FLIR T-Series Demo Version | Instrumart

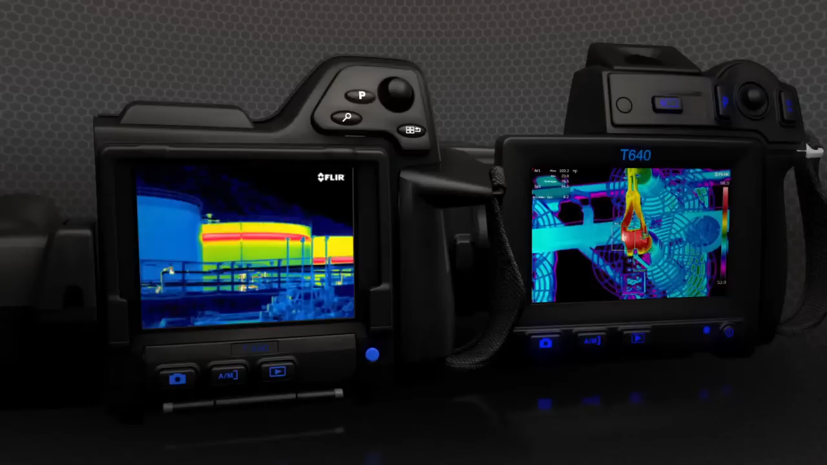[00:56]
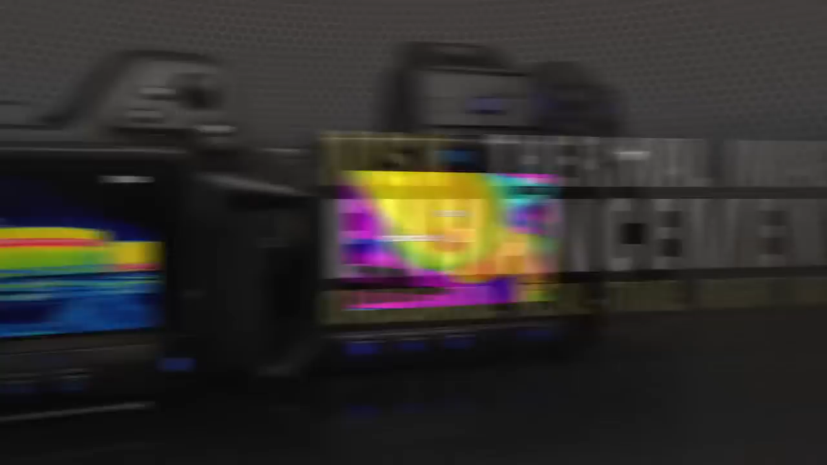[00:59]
T-Series also makes life easier with MSX,
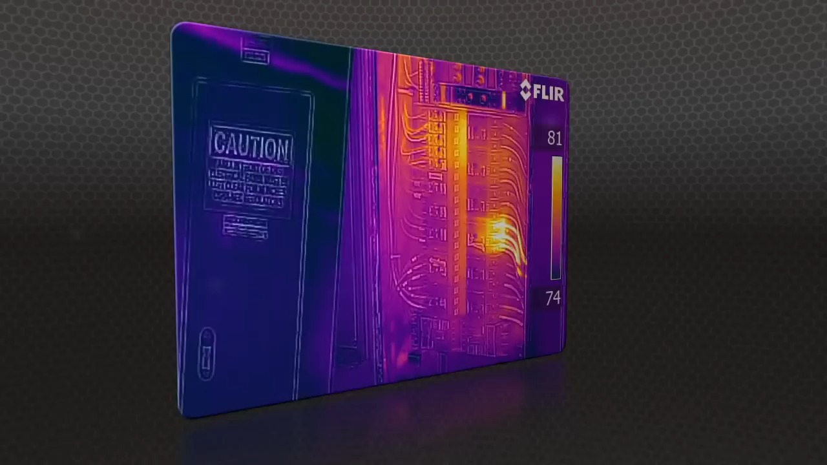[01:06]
FLIR's new onboard enhancement feature that adds visible camera definition to thermal images in real-time,
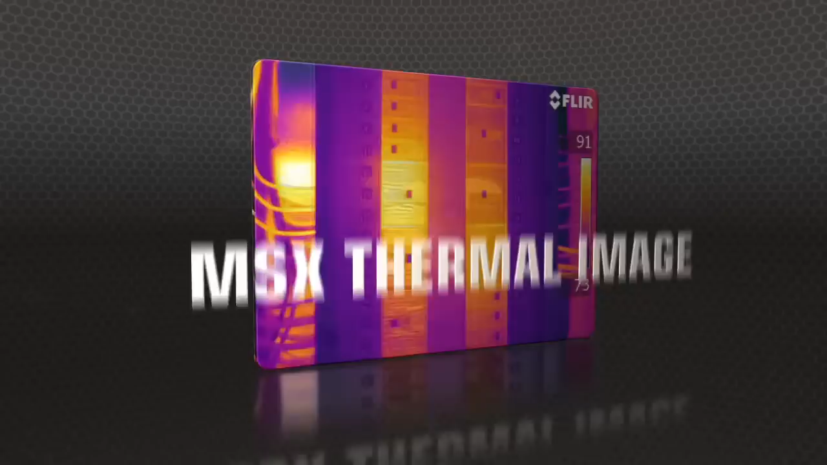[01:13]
producing extraordinary detail to clearly highlight right where the problem is. MSX images are fully radiometric
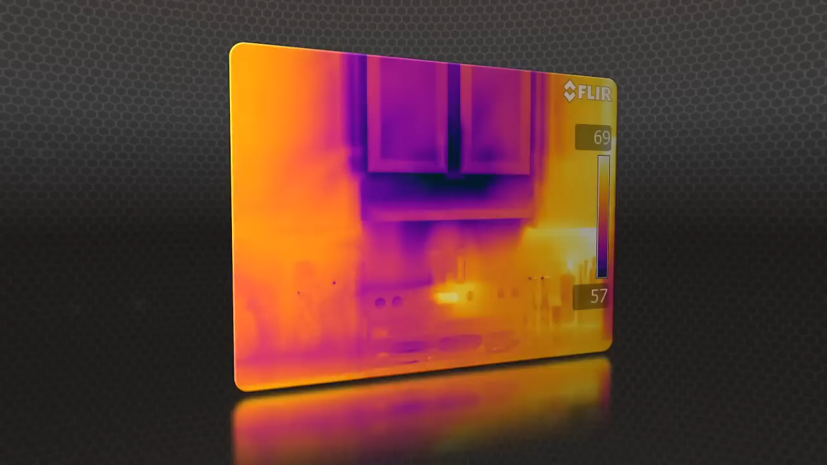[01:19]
with quality so good you won't need a separate digital photo for reports.
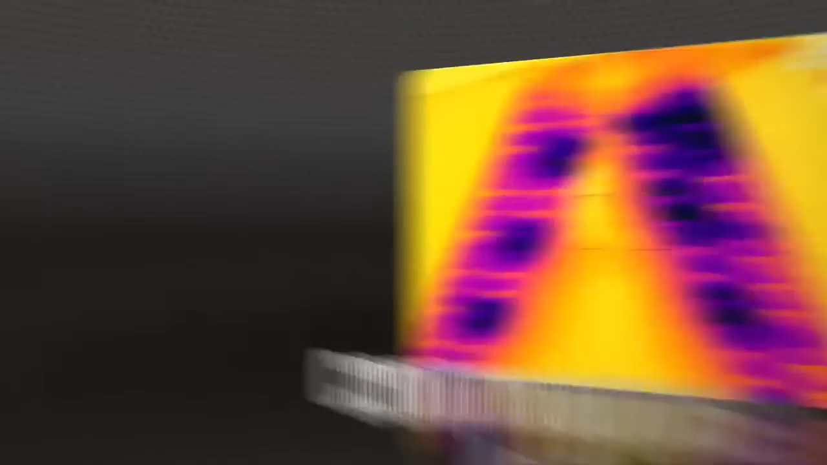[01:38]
The T-640 kicks it up yet another notch with new continuous autofocus that keeps images razor sharp no matter where you aim.
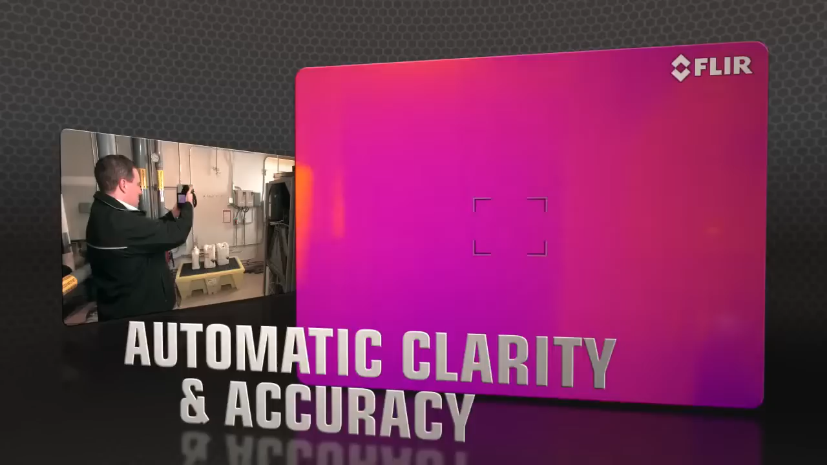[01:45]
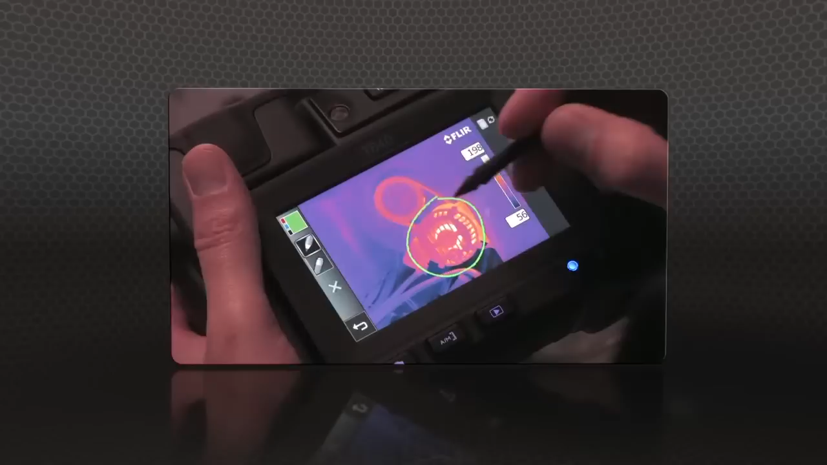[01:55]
handy for pointing out areas of interest.
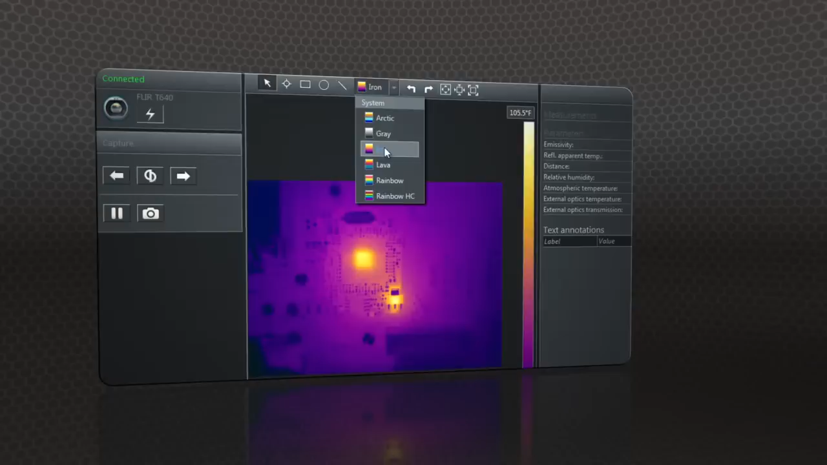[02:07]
On screen: scale top 105.5°F
and create professional documents to make your case for repairs.
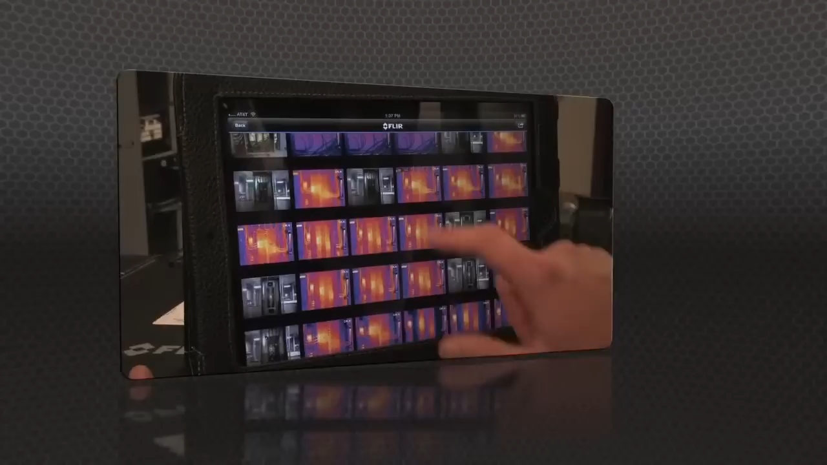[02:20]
Import images from the T-Series with your iPad or smartphone,
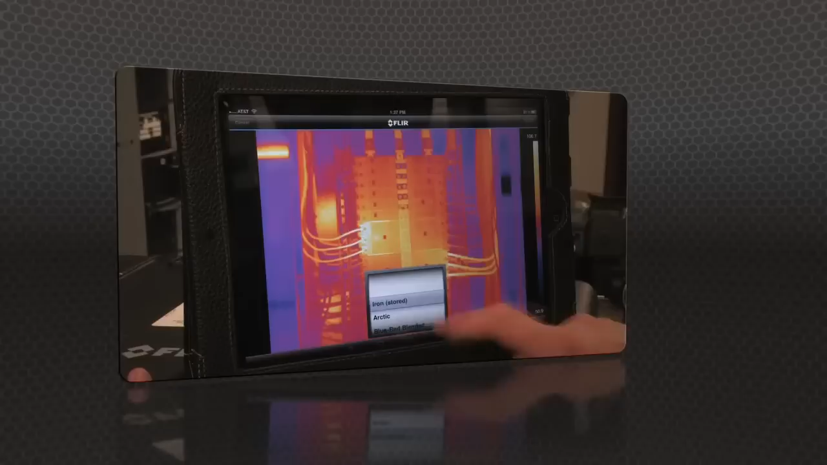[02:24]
change the appearance, tools, add measurement tools, and create a report.